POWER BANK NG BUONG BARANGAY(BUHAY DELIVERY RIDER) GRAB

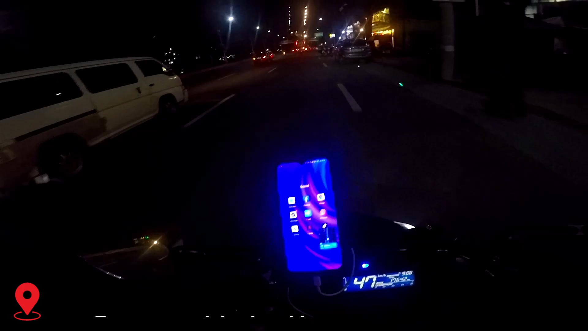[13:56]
Kanina na deliver ko na yung ano, yung gitara saka yung damit dun sa Pearl. Ngayon nakakuha tayo ulit ng booking dito sa Shore.
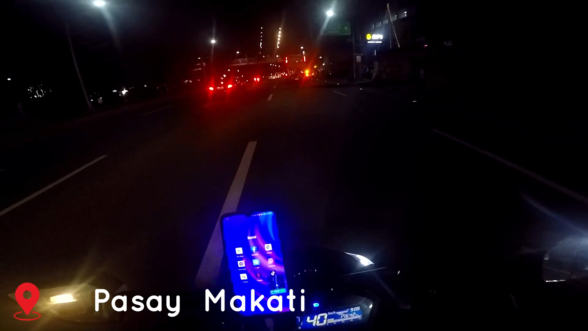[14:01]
Papunta lang to ng SM Jazz. Kasi sa SM Jazz Matic yung magkakaroon ulit tayo ng booking. Hindi totoo yan. So mga ka-gravity, update ko na lang kayo ulit. Anong oras na? 7:36. Grab! Baka naman grab! Grabe na! Tumal!
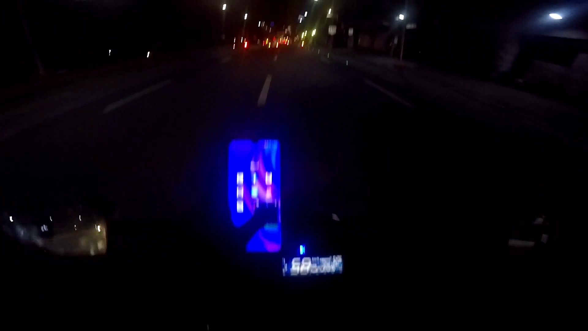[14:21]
Mga ka-gravities, nandito na tayo.
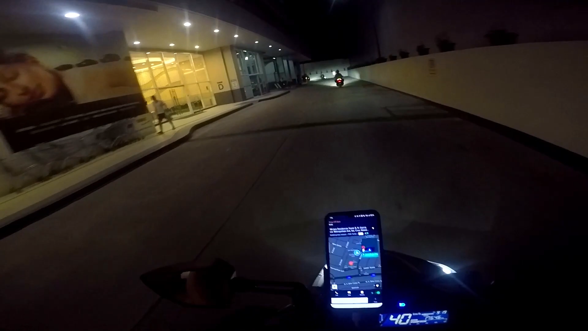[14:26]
Di-deliver lang natin to sa SM Jazz Tower B.